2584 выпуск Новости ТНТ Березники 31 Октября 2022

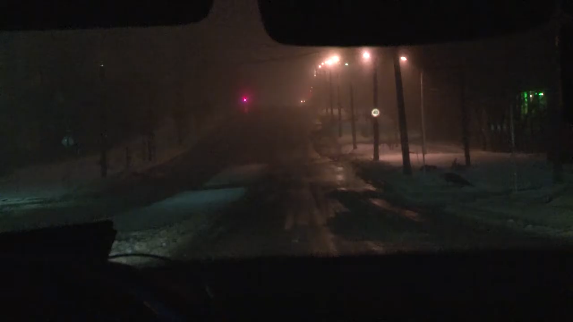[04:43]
В пятницу 10 часов вечера поступил сигнал. В районе Мелодии пьяный водитель раскатывает на кроссовере. Полчаса поисков не привели к должному результату. Нарушителю удалось скрыться.